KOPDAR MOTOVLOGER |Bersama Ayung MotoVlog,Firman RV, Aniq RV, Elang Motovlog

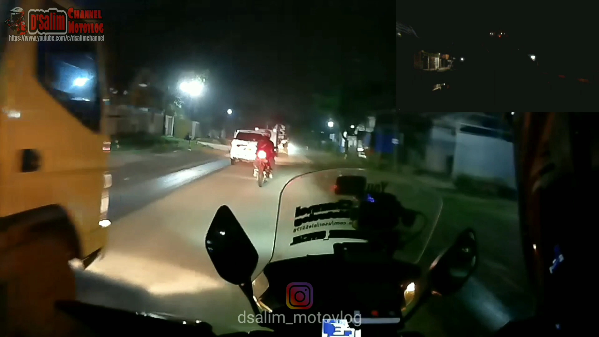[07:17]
Kita lewat Narogong arah Bekasi ya, dari Cilengsi.
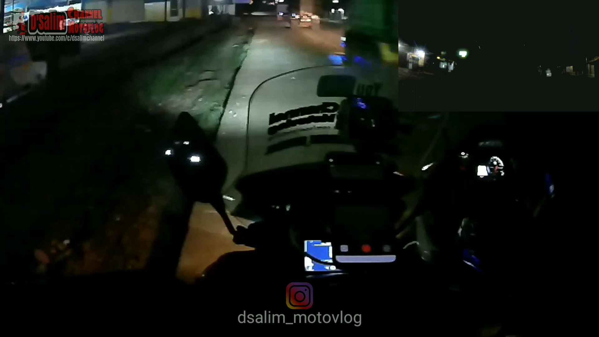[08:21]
Oke, ya duluan. Kena lubang gede tadi. Aduh, mesti banyak lubang ya. HP gua jatuh dari holder. Untung nggak nyampe aspal. Habis ganti LCD coy, 1.150.000 LCD-nya ini. Kayak beli HP baru 2 RAM.
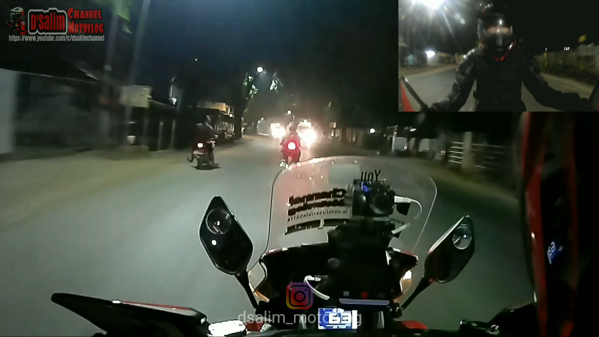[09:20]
Tadi kena lubang kenceng banget sampai bisa jatuh, padahal digeser-geser kayak gini aja susah banget loh. Bisa jatuh juga HP. Untungnya gak ke aspal. Aduh, kalau udah ke aspal lagi aduh, mehong dah.
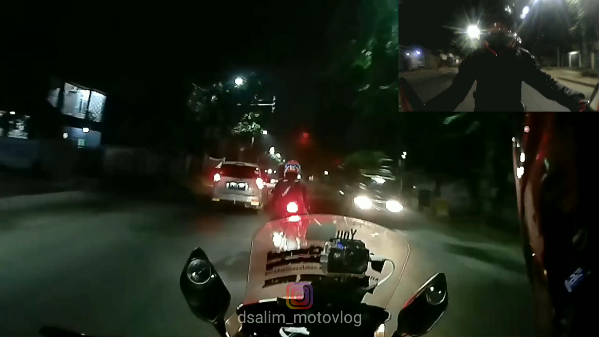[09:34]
Kirain mau belok, sen kanan mau lu. Wow.
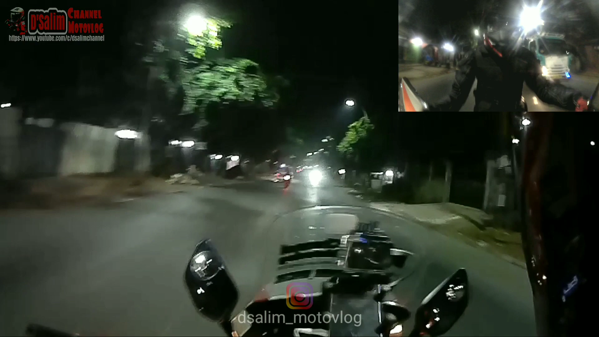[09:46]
Lubang. Apa, benjolan aspal nih. Bahaya itu kalau pas lagi trek basah, kalau banyak gundul, meroset juga itu. Ini Om Ayang kan rumahnya di Mustika ya. Nanti kayaknya dia belok kanan deh.
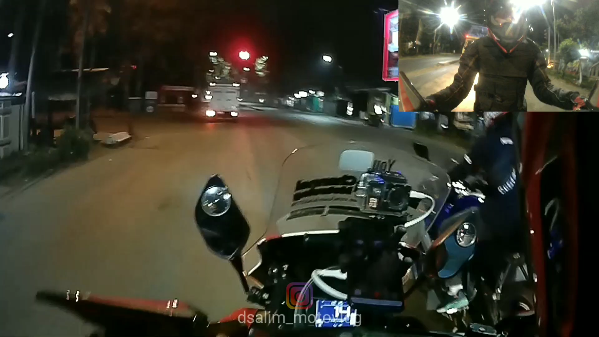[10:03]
Udahlah.
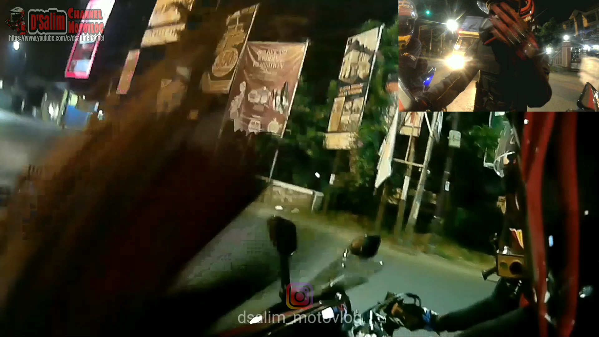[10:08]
Ah, belok kanan ya, ke Mustika ya.
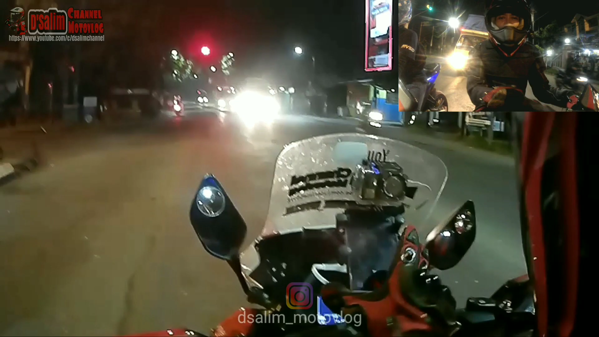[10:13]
Tapi kayak gini bisa copot ya, heran. Kena goncangan tadi bisa copot kayak gini.